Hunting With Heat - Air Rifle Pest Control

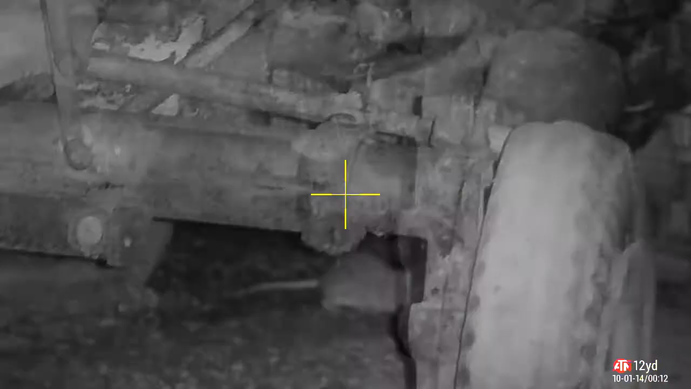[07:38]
And then he just seems to disappear entirely.
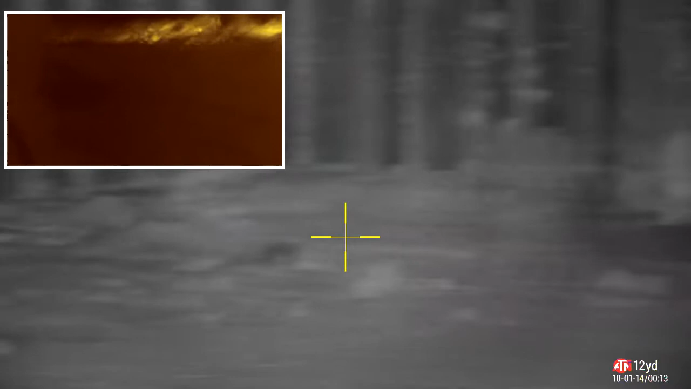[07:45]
Now if you remember. That's the thermal. On the top left. Just gives you an idea of the activities that are going on over there.
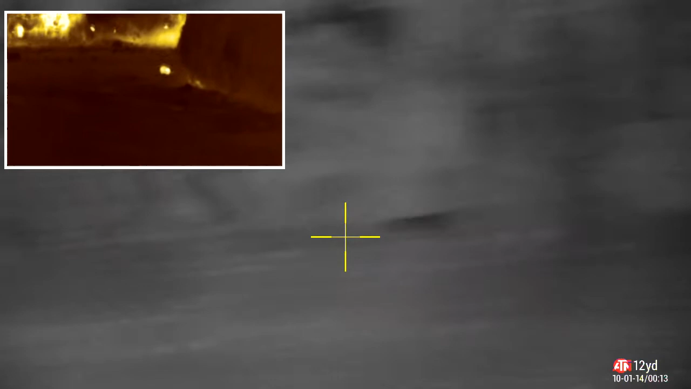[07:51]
A couple of rats were squabbling and fighting here.
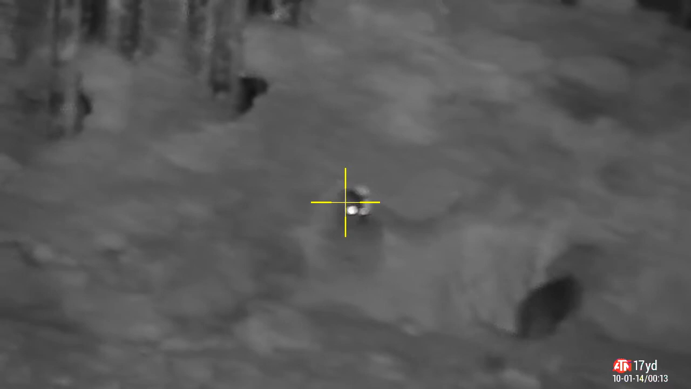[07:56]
Or maybe even playing together. I don't know.
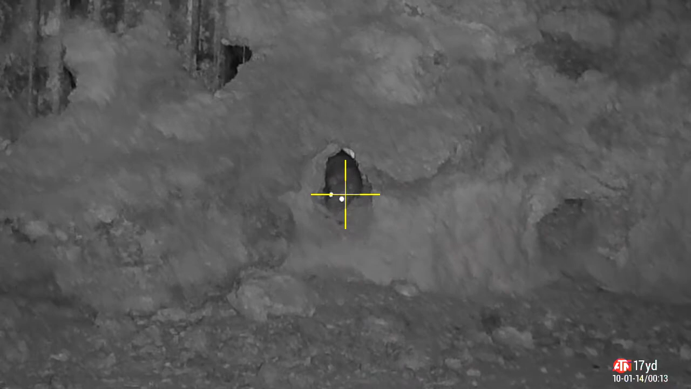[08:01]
But that one stuck his head out.
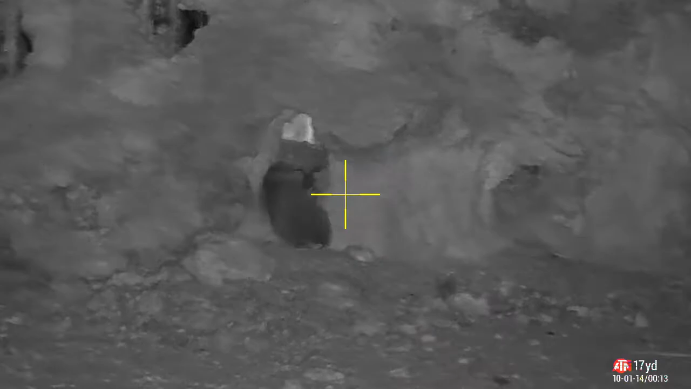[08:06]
And I've just pushed his brains through his brown eye.
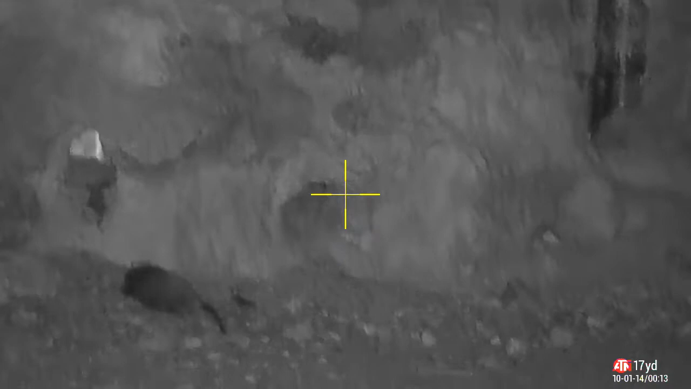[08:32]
There you go. That doesn't pay does it? It doesn't pay to be a nosy neighbour.
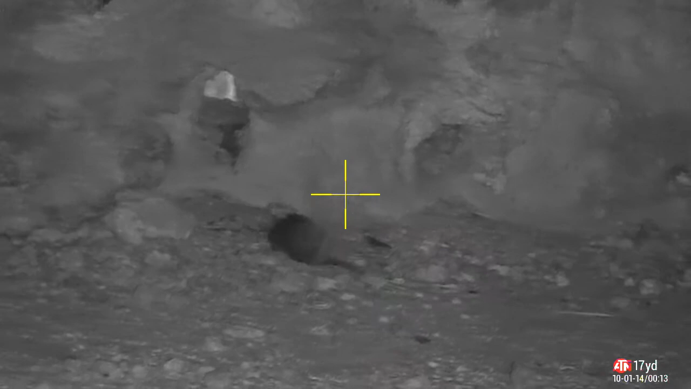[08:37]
Not when you've got pellets flying around outside. Best off keep your head in.
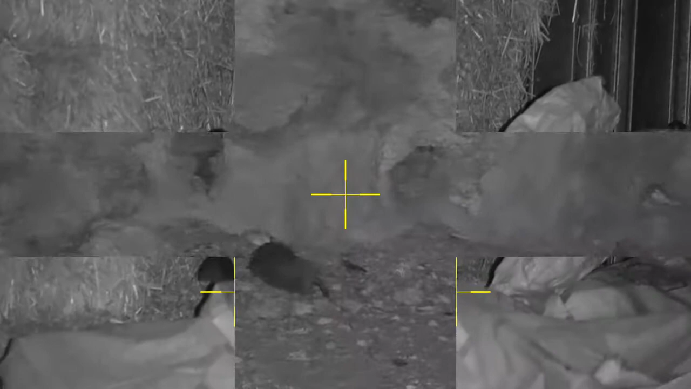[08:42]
Over on the straw again.
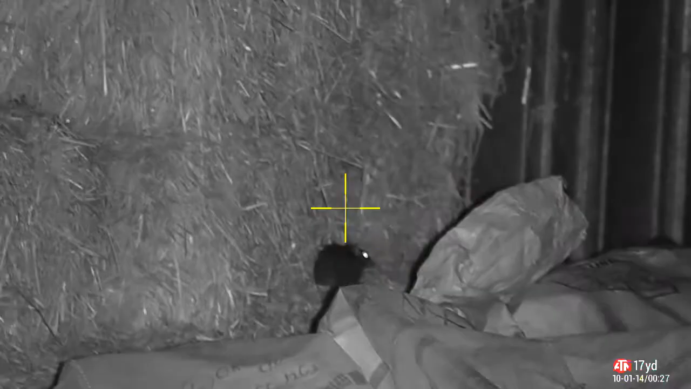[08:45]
Not going to take a shot on this one.
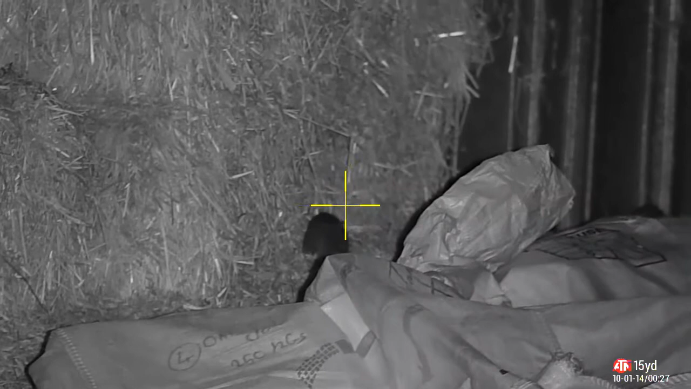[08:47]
Can't see his head. Clearly enough anyway for a shot. Don't want to go and put a pellet in his backside.
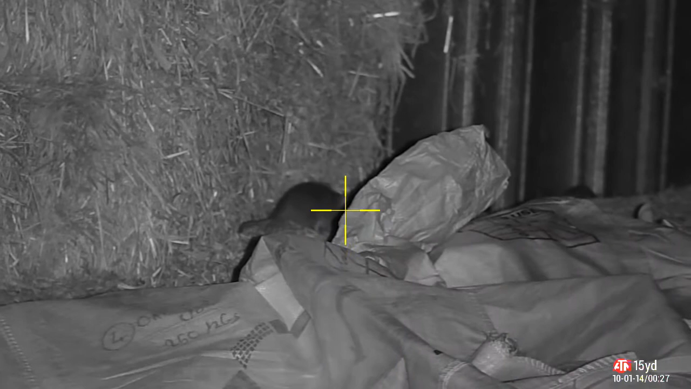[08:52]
Texas heart shots are not impressive. Not humane. That's another body shot.
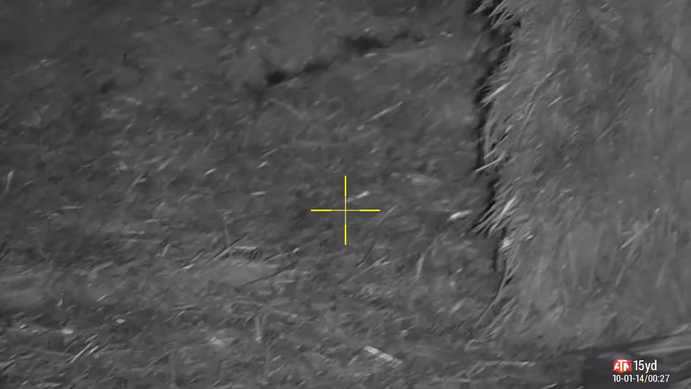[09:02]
He died round the corner. And I picked him up. Look at them. They're everywhere.
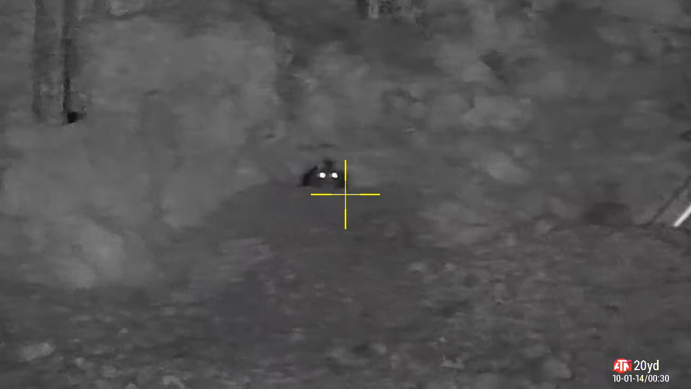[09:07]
Watching this one at the back of the grain store. Throw a pellet in there.
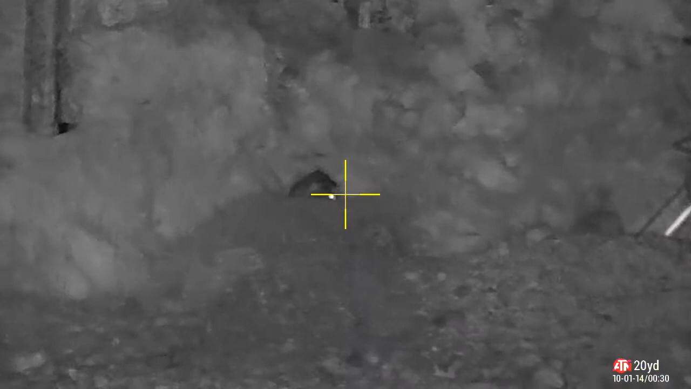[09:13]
That noise it made. Pretty sure it was a head shot. But I do give him a second shot. Just want to make absolutely sure.
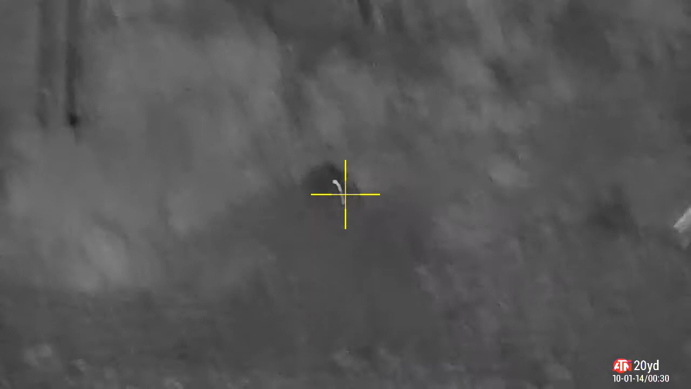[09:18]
When he jumps out here. I think.
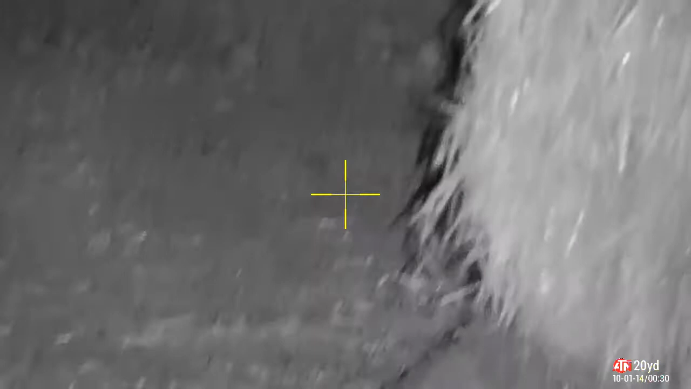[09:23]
I may have killed him twice.
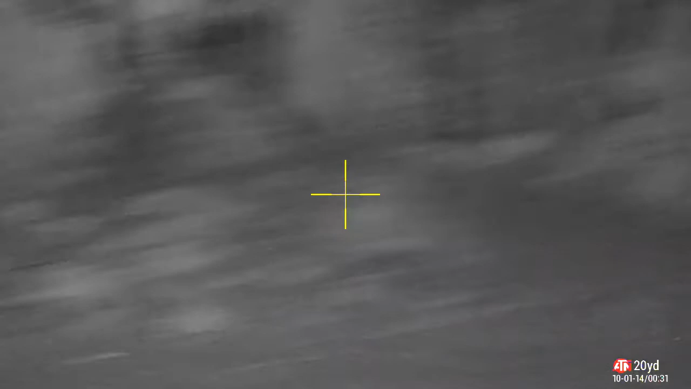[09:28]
Over on the straw.
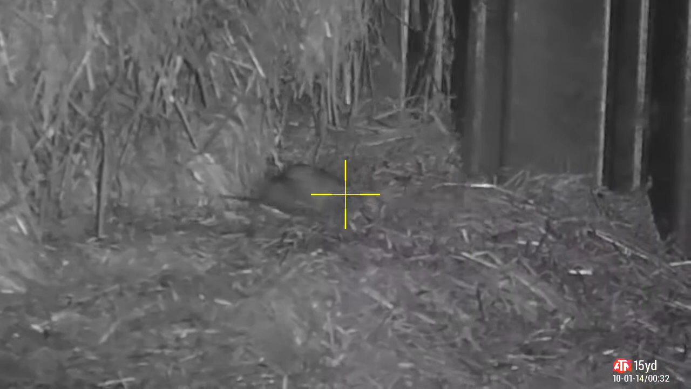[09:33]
Balled another one over. Lights out for him. He doesn't even know he's dead.